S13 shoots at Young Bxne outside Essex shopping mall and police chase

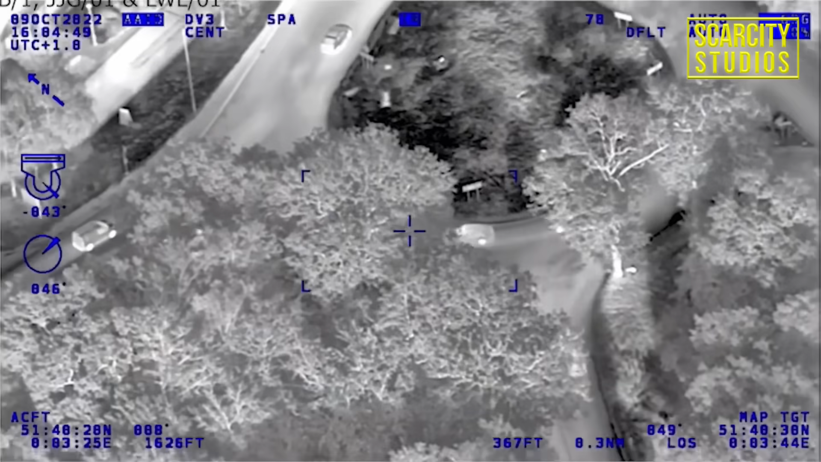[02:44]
wrong way round the roundabout, wrong way round the roundabout.